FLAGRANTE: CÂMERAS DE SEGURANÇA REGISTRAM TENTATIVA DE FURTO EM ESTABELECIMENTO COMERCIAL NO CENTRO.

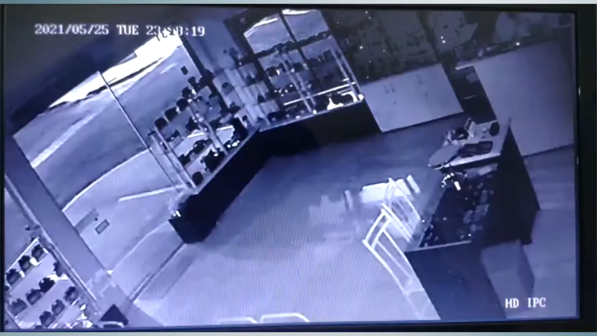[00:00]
A tentativa de furto aconteceu na noite desta terça-feira, no centro, em Matão, por volta de 23 horas e 30 minutos. Câmeras de segurança da loja filmaram a ação dos ladrões. O primeiro ladrão chega de bicicleta. Ele olha a loja, olha as ruas, em seguida mais dois se aproximam e, na sequência, o quarto ladrão. Eles observam a loja, observam a rua e,